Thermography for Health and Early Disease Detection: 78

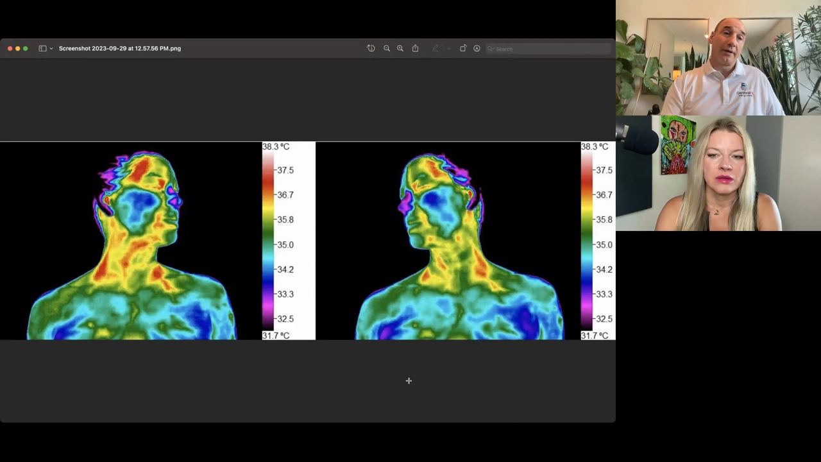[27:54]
On screen: scale top 38.3°C, scale bottom 31.7°C
And then, um, here in the, the axilla or the armpits, the deep blue is just brings a question, but. Right. And as you said, you don't, you know, everyone, you don't have a clinical history and you don't have the full set of images. So, um, obviously everything's in context, right?